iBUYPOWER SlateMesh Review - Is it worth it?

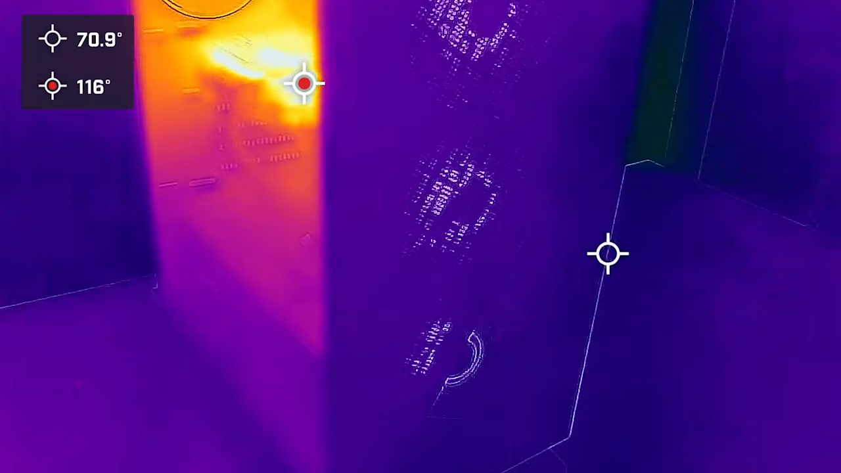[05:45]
you can see in our thermal imaging tests that the majority of the heat is radiating from the heat sinks on the
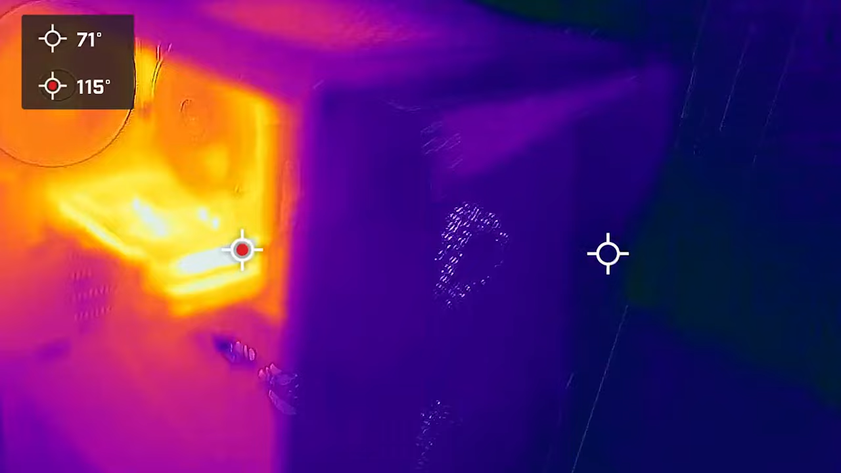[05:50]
side of the gpu a good amount of heat is released and dissipated via this top vent but i'd say
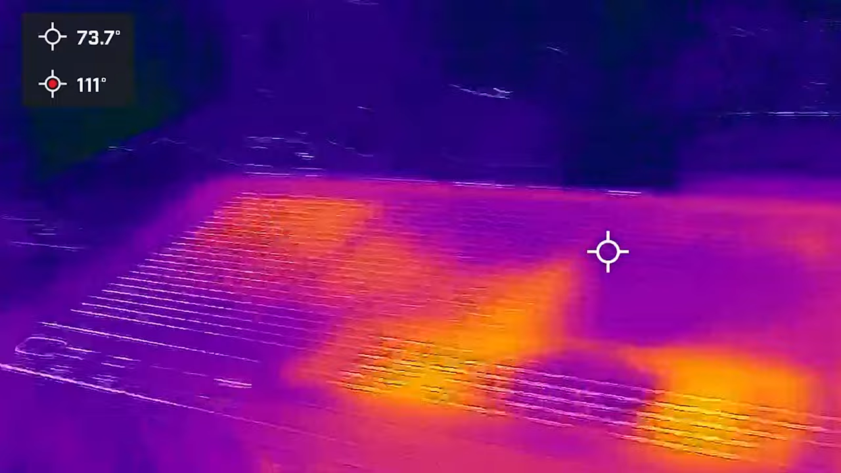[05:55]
the majority of it gets quickly sucked out this back vent i also did some extensive testing and gaming as well these were our cpu temps for six